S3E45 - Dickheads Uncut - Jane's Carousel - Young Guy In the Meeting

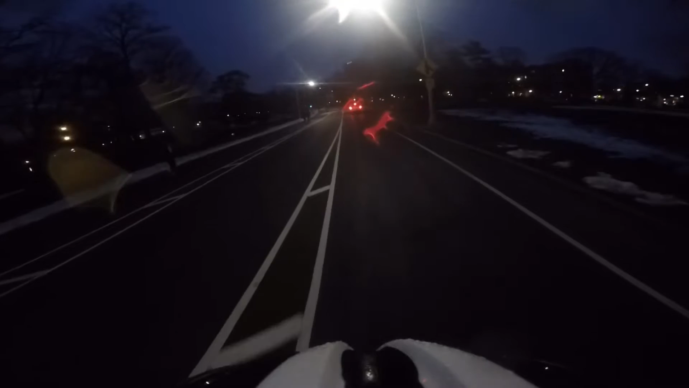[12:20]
Oh, these kids are just running across the street and never look.
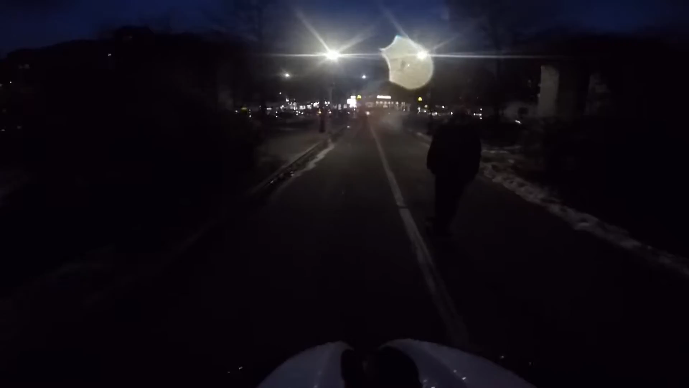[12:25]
Bro, you almost got hit by that car, man.